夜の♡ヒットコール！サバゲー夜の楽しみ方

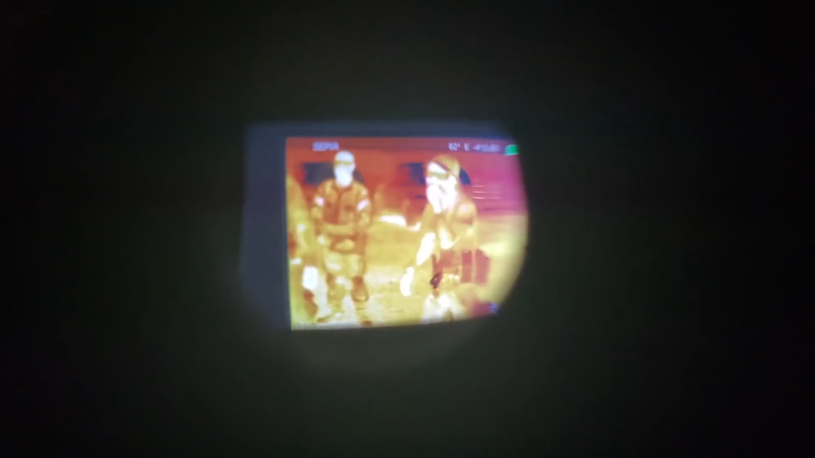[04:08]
これヤバいじゃんさらに暗いとこ持ってたらもっとヤバいよねこの方はそうですね明るくても暗くても見えるんではい
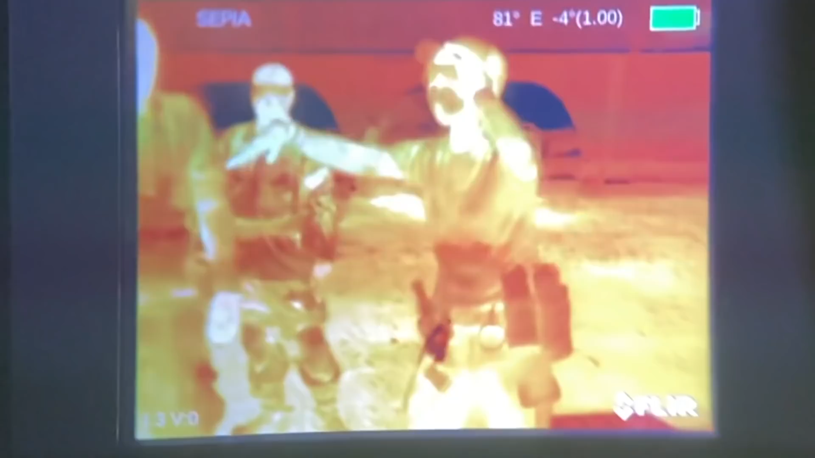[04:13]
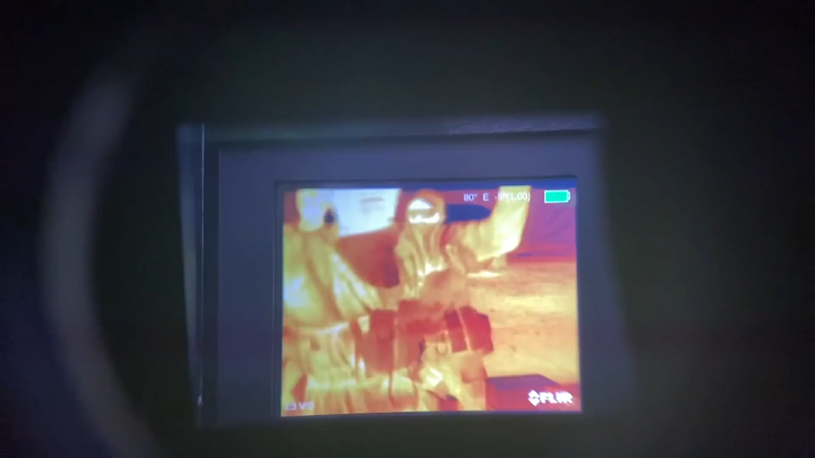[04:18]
ペントリオに見えるよこれで実際の絵はこんな感じです
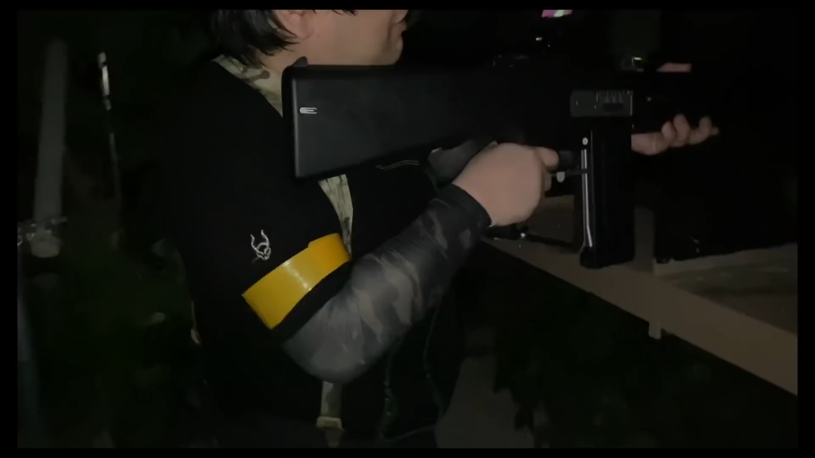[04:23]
あーヤバいねこれは今ですねサーマルの非常に分かりやすいこのね機材を持ってる方いらっしゃったんでちょっとお見せしていただけますか?
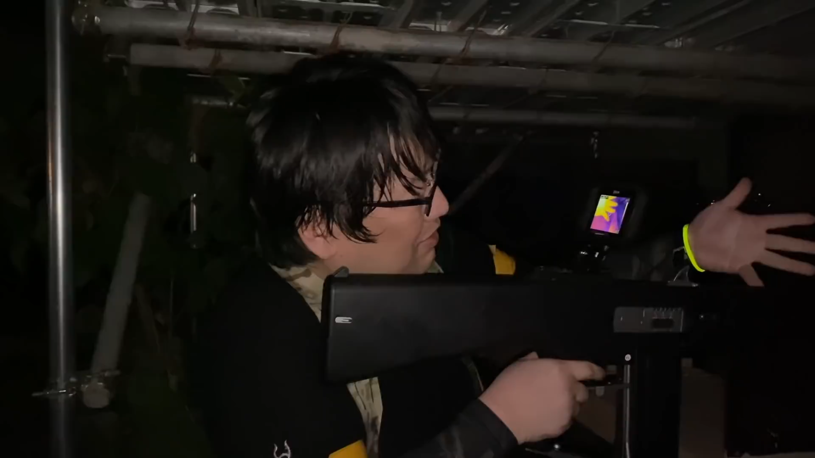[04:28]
本人のですね了解を得て重工を私に向けていますはいということで私はこんな感じで写るんですけれども
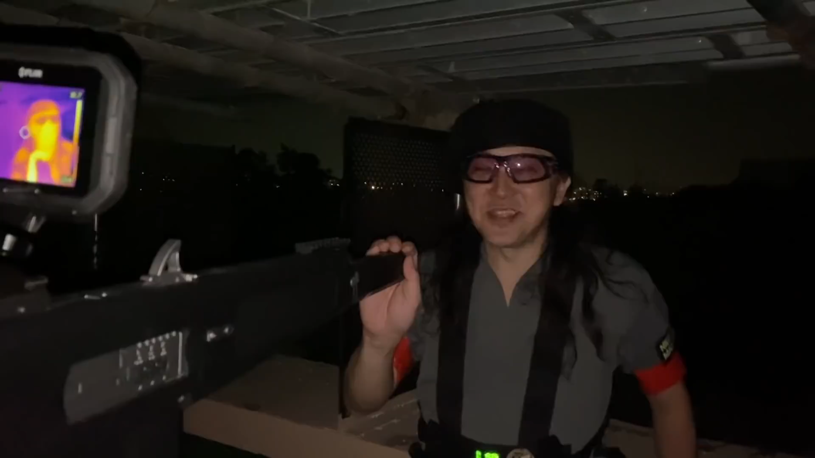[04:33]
あかなり綺麗に写ってますねベレー帽見えます?
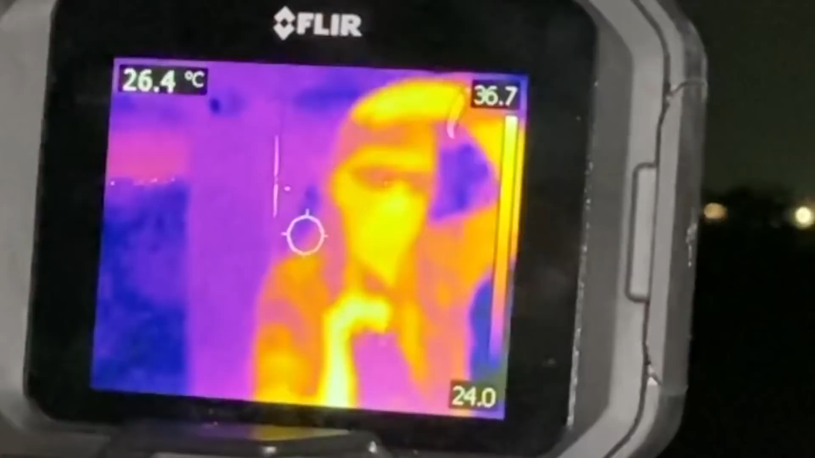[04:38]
On screen: spot 26.4°C
サングラスとベレー帽もしっかり見えますあ、